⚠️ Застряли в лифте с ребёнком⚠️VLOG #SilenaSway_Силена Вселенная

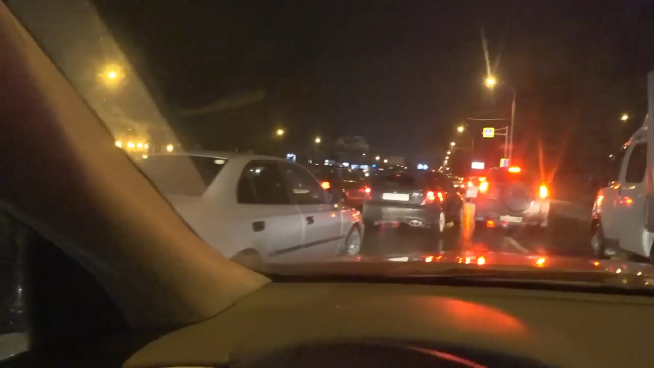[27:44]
Нифига себе, представляете, просто посредине проспекта. Смотрю пробка, думаю, что за фигня. А сейчас вдалеке вижу, что там пипец какая фигня произошла. Сейчас мы подкрадемся с вами, посмотрим. Что-то жесткое вообще, потому что просто два ряда задействованы, и мы через один. О, кошмар. О боже. Упал катер. С машины, что ли?
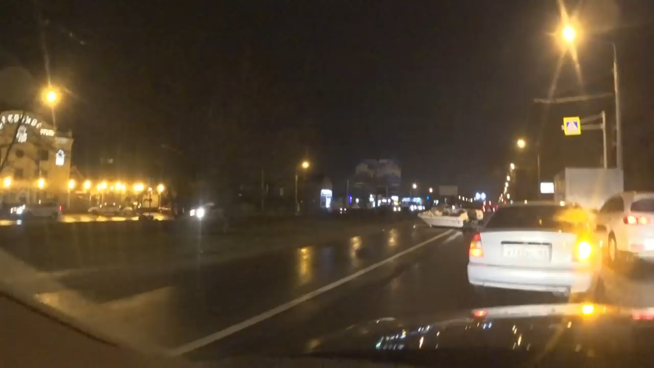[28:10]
Офигеть. Офигеть. Просто распластался по другу. Главное, чтобы все целы были. Вот это самое, блин, важное. А, он, походу, тащил. Блин. Он ехал. Да? И цепка, по-моему.